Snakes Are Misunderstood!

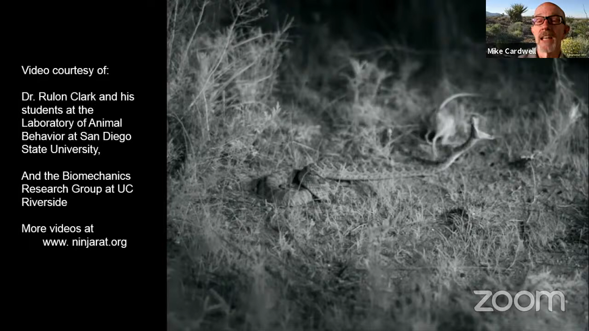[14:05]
Of course, the rat does not land on the snake in this case and is gone. But amazing reaction time by the kangaroo rat.